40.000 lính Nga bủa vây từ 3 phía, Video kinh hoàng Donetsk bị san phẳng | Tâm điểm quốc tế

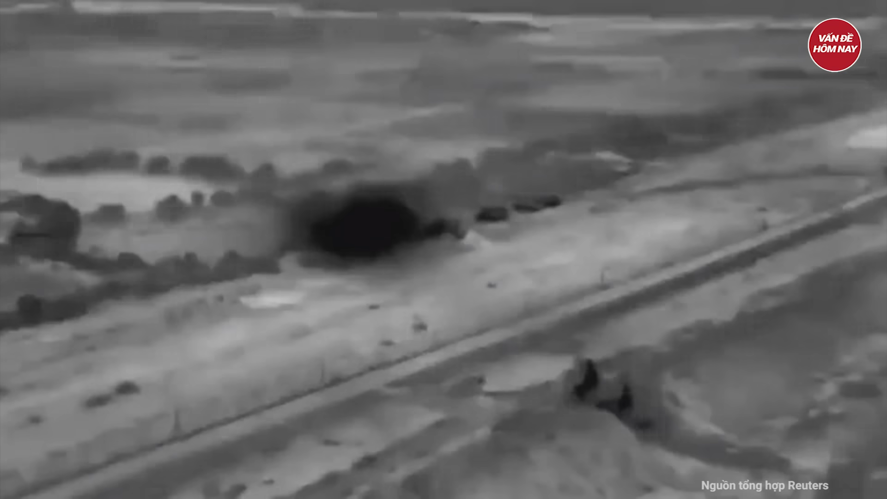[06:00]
ác liệt trên các tuyến đường ở Gaza với phía quân đội Israel.
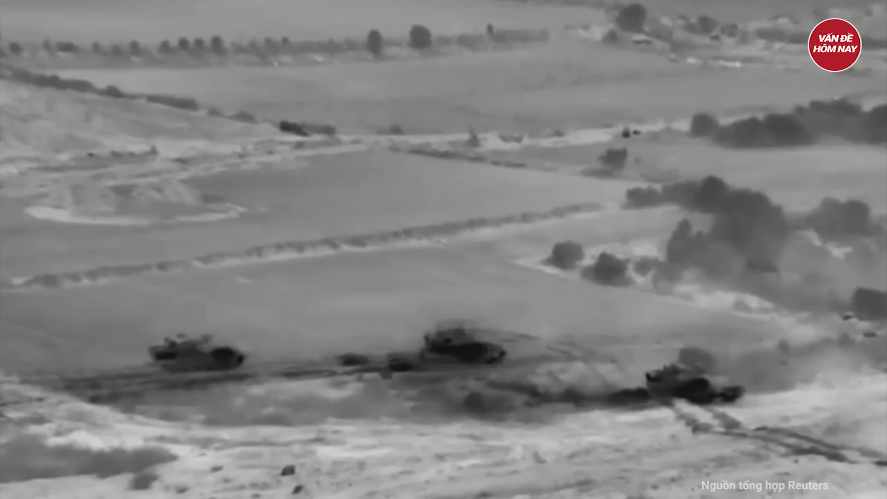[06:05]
Nhiều đợt đổ bộ bằng xe tăng của Israel đã gặp phải sự kháng cự mạnh mẽ
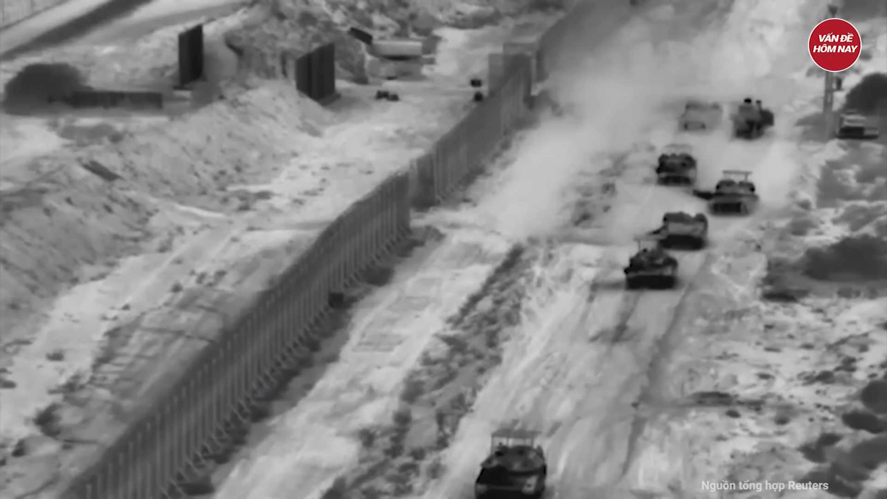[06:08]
với các đợt phục kích bằng đường hầm dưới lòng đất của các chiến binh Hamas.